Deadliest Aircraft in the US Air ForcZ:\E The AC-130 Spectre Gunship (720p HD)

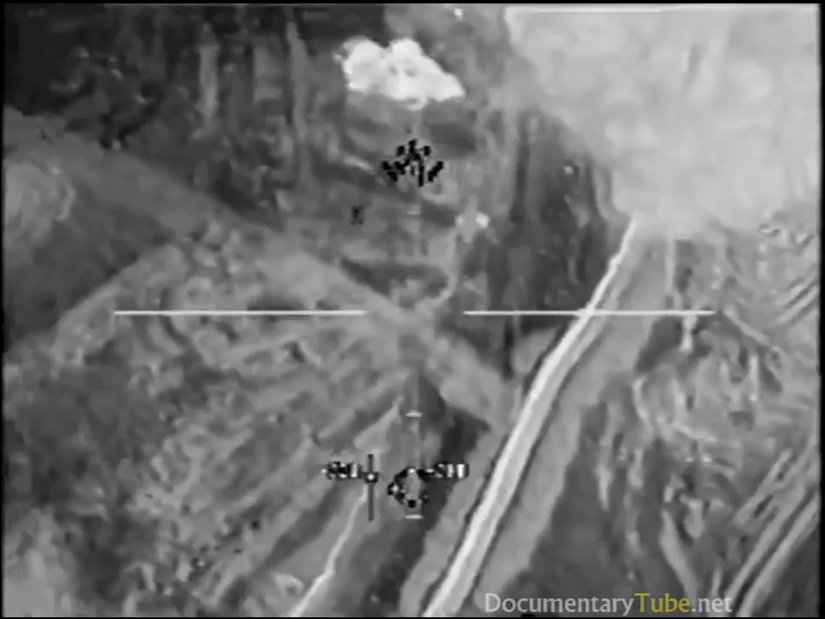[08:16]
Frag to get it.
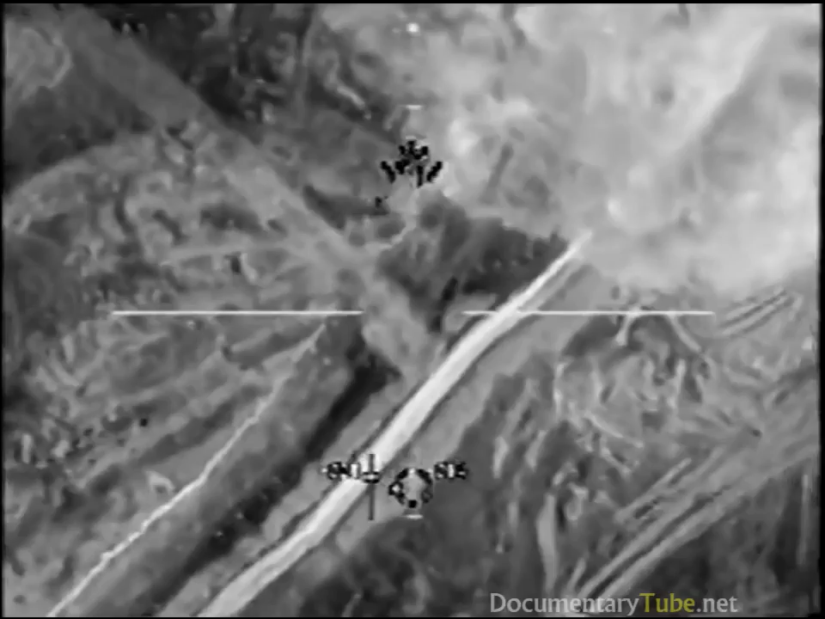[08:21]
Yeah, Chip 3-1. Now if you go directly west, about approximately 100 meters, you'll see a single hot spot there.
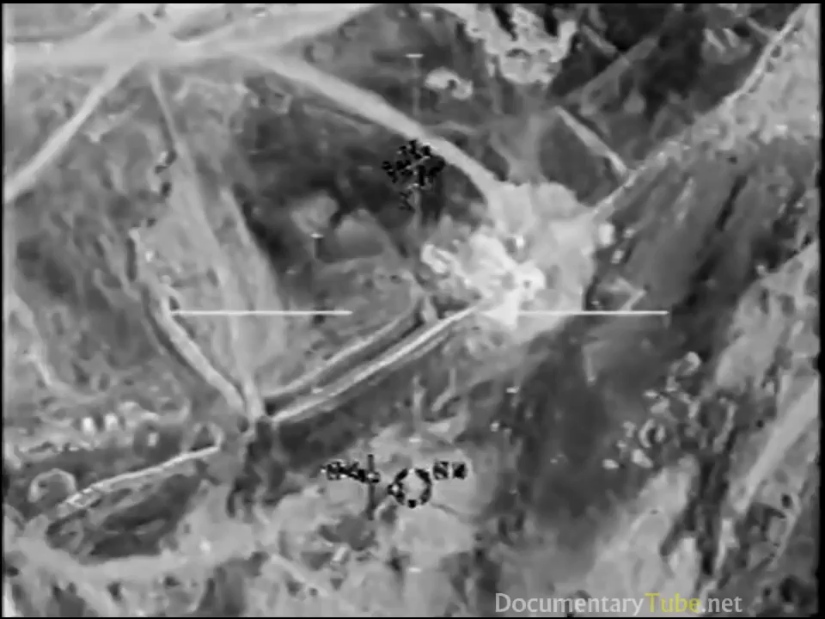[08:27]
That's the cave or tunnel entrance.
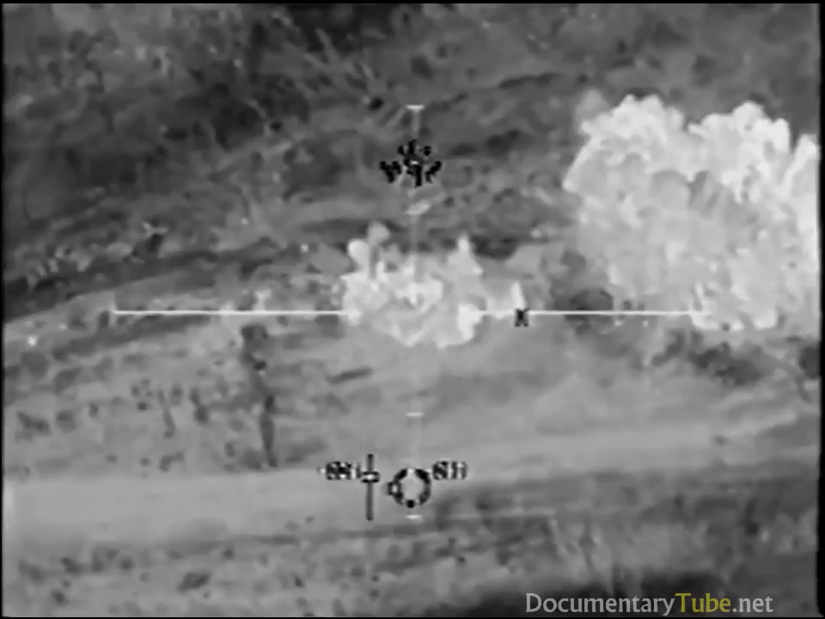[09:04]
Yeah, direct hits right there. Get ready! Accident to the howitzer. Guy moving!
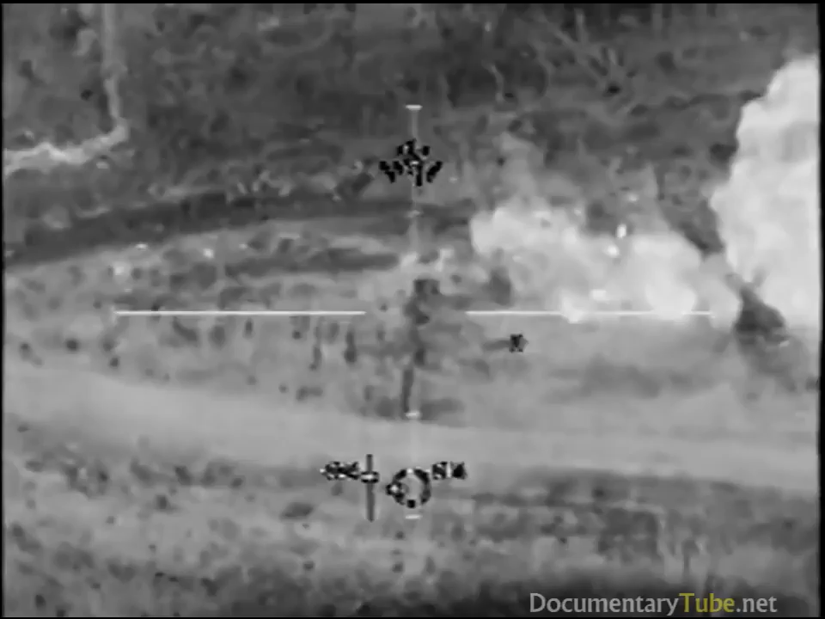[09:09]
Got him. Lots of guys. No box. Coming out of the hole. One runner. Running out of there. Right, got three. There, you got it.
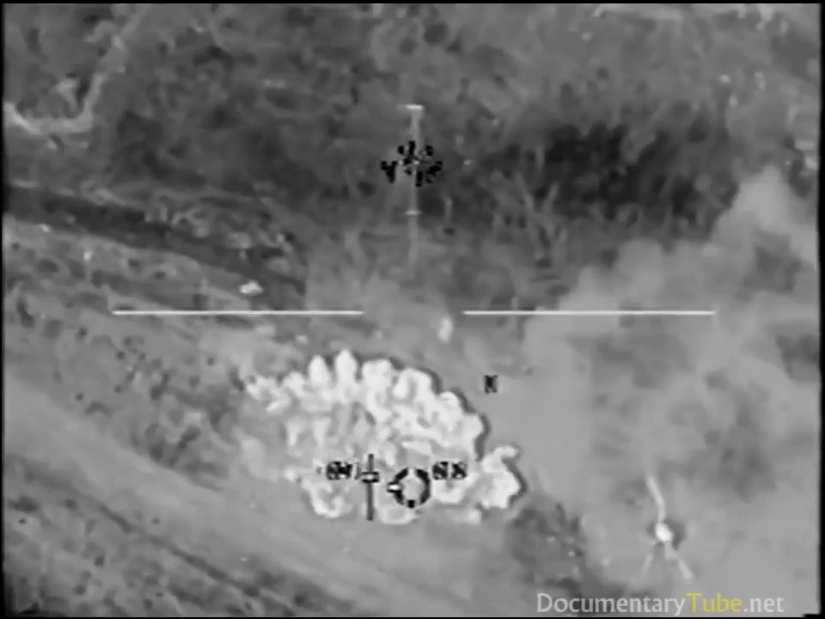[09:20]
Ready! Guy moving to the east out there, yep. Stalled the two of them there. Ready! Back on the other guys. Oh yeah, you got the other guy. That landed probably within 2 feet.
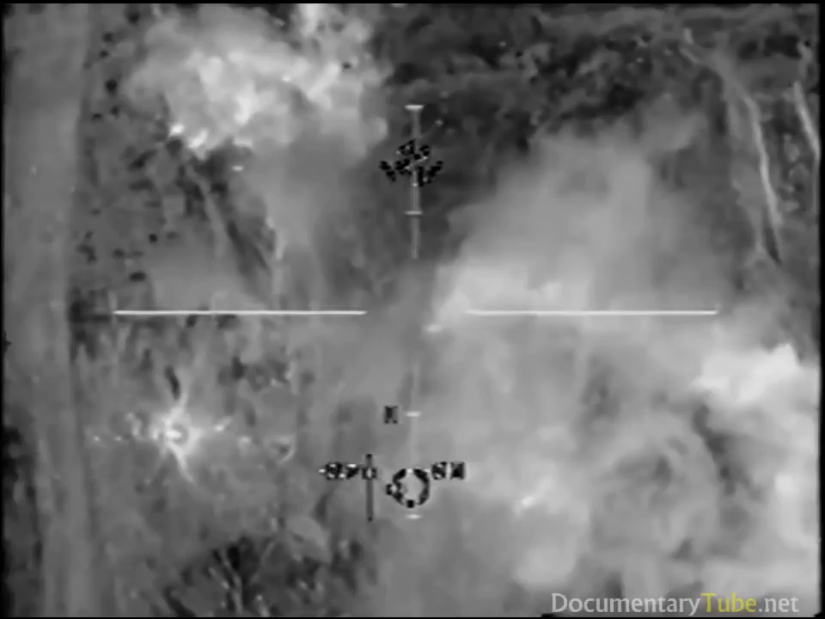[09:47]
That one's still crawling there. Yep. That guy's still moving. The one up right to the south. Oh. Yes. Get ready! Let's hold up and look around here.
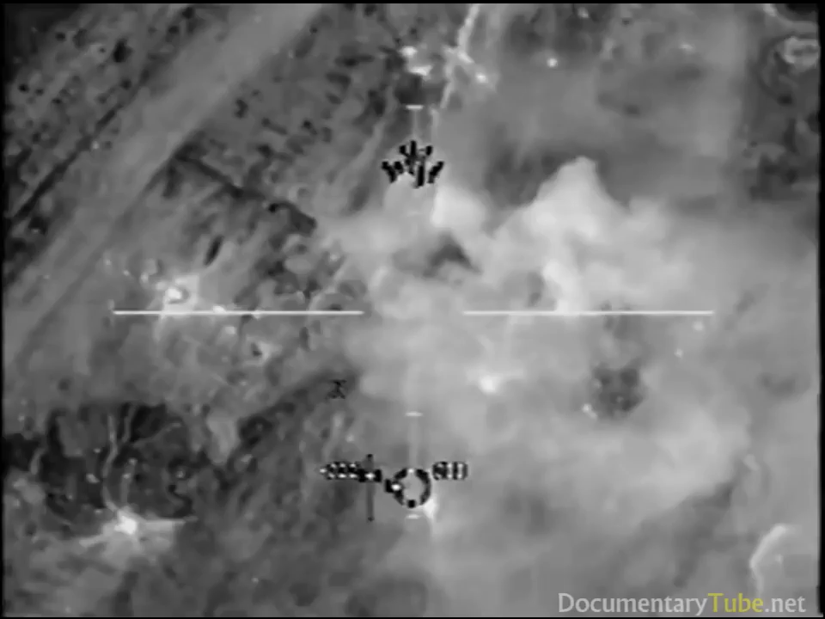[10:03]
I know those two guys I saw them flying apart. Yeah, I got that guy too. I saw him die earlier. He was a 40 round. Correct.
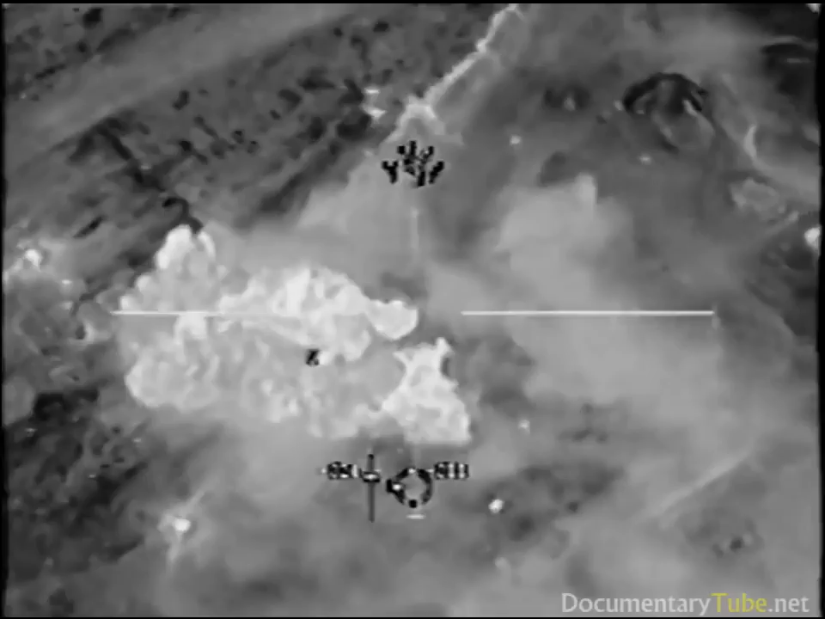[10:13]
Good. Get ready. Guy's moving. Yeah, he is. He went down that embankment.